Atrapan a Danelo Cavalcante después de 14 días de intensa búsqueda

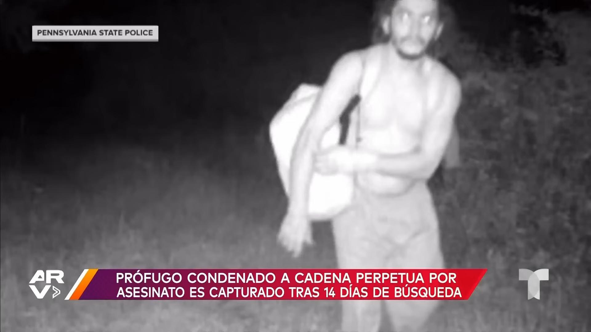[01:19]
asaltó varias casas, se cambió de ropa y hasta modificó su apariencia.